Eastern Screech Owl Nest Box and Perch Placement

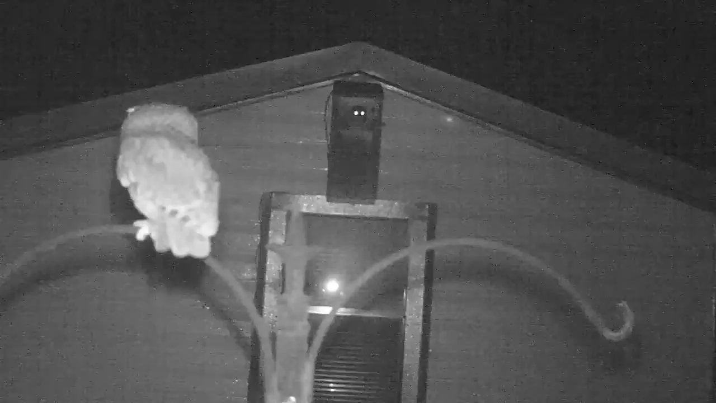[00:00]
The eastern screech owls continue their courtship on January 22nd. This is about a month earlier than the last few years when the eggs were lain around March 1st, but it's been a very mild winter and food is plentiful. The male screech owl has claimed the box and now spends his nights guarding the box and hunting for food, in part to convince the female that he is a good provider. Once eggs are lain, she will have to incubate them all day and most of the night,